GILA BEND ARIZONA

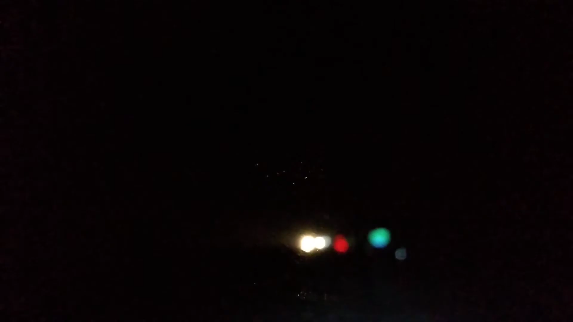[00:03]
tormenta al gobierno. Tenemos atravesando la tormenta. Demasiada agua, demasiados relámpagos. Así es, aquí venimos.
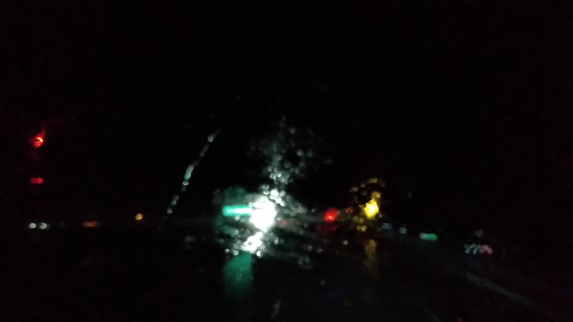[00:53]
Bastante fea la tormenta, pero ahí vamos. Si me detengo, ahí va a estar, y ahí va a estar la tormenta. Por eso, con mucho cuidado, pero hay que seguir avanzando para atravesarla, porque no es eterna esa lluvia.